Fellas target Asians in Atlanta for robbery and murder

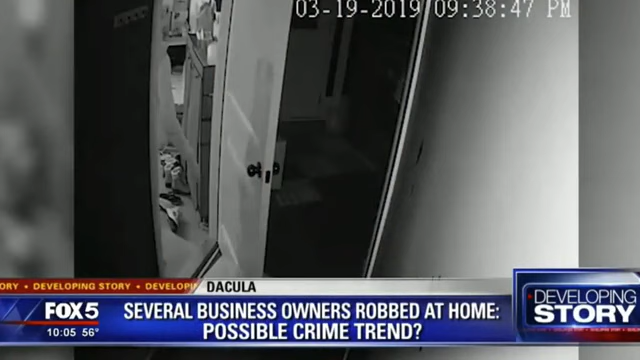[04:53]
County police say this video shows a terrifying crime inside a family's Dekula house investigators say it happened around 9 30 March 19th after a couple left their Hong Kong restaurant on Old
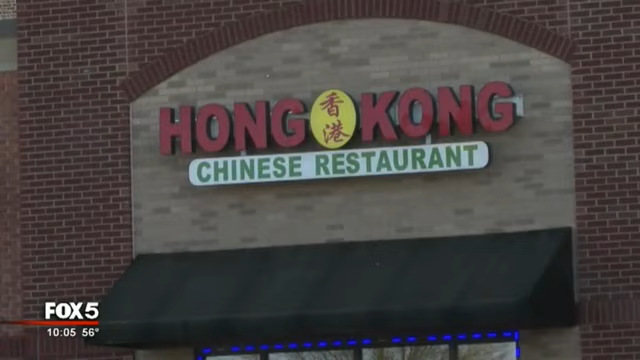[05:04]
Peachtree Road the victim told officers she was walking inside when she heard her husband yell in the garage moments later three men robbed the couple at gunpoint these three suspects
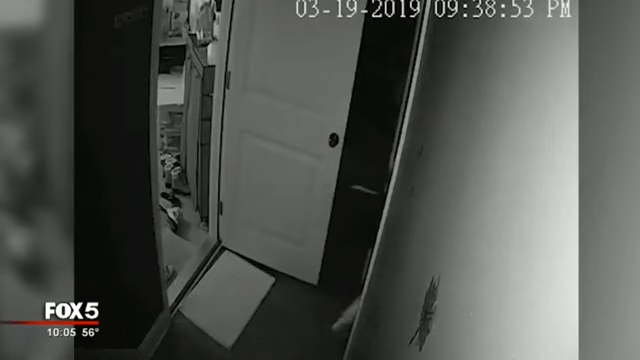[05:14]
kind of pile into the home they can ransack the place and steal a bunch of items and they weren't done sergeant Jake Smith with Gwinnett County police